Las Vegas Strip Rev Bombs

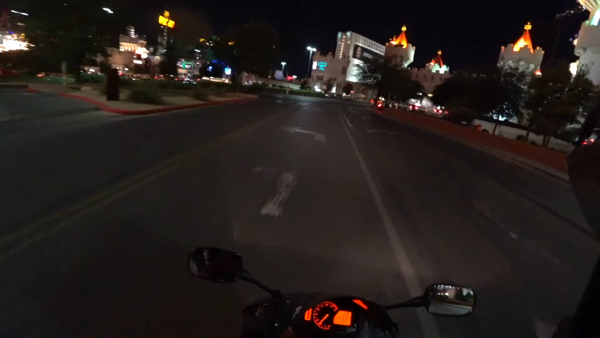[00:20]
Two Wheel Breeze. Going for a ride down the strip.
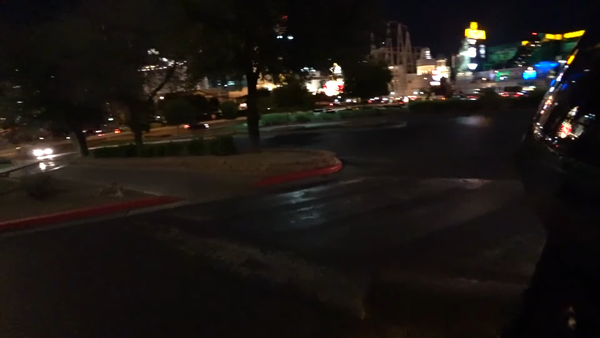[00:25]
Friday night. See if we can catch anything.
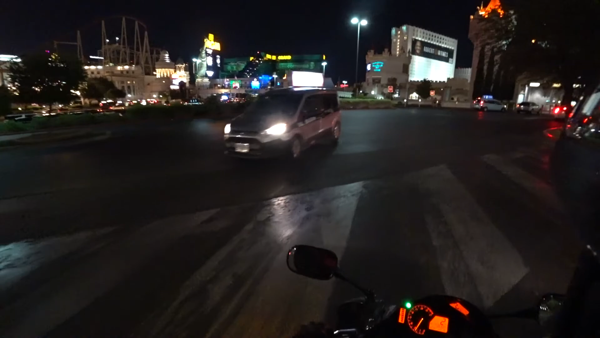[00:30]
If not, it's a nice night to ride.
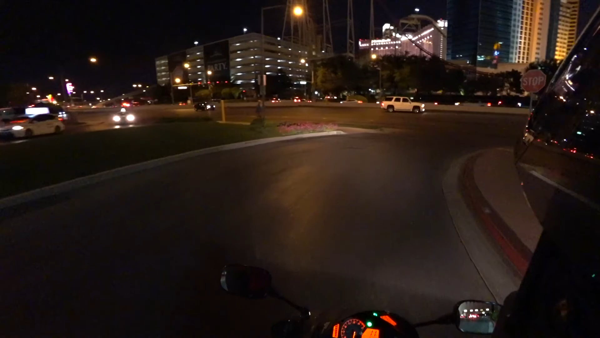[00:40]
I'm gonna be friendly and let this guy go ahead. All right.
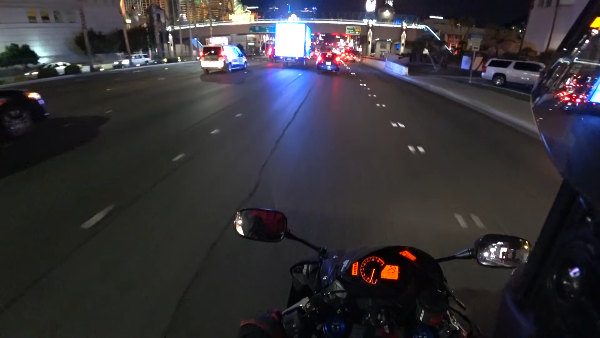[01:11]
I don't know if it caught it, but that whole crowd of people is probably like, you jerk.
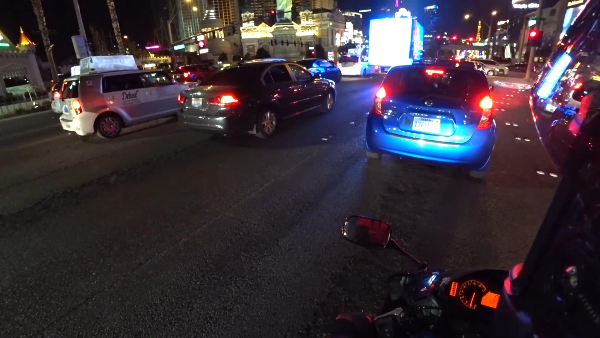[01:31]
I don't even have a full exhaust on, it's just a slip-on, but it's really loud. Man, sometimes going from neutral into first, like a hard click. I don't know if it's a Honda thing or what. You definitely know you're in gear.
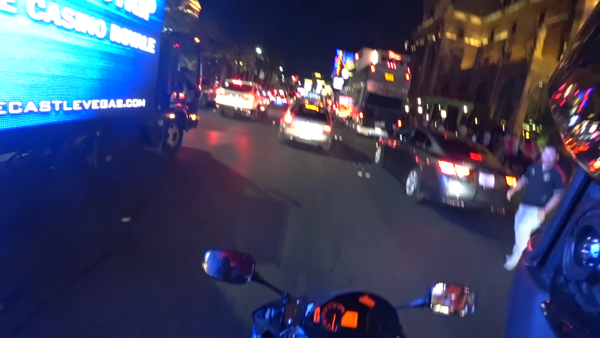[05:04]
Good. Oh, that's a great spot to cross, right? Thank you.
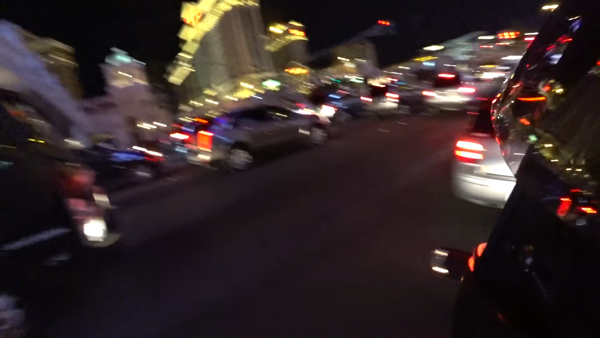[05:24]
screaming, people going woo from the little stairs. Armed citizen. I don't know, I'm not a big fan of having too many stickers on the back of your car. I've seen people with the bumper stickers like completely covering everything. Good luck getting that off.
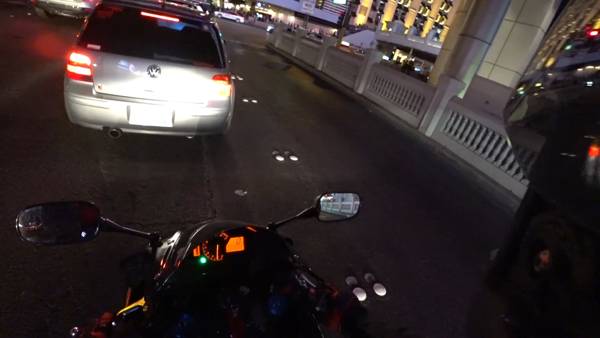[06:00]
Damn, this light's long. Can't be good for the motor to do it too much.
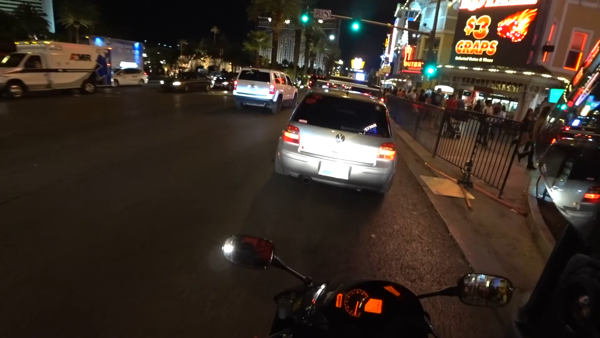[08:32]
You can just go up right there through the sidewalk. Look at these guys on the bikes. All right, yeah, we'll follow them. We're having a race. We're racing.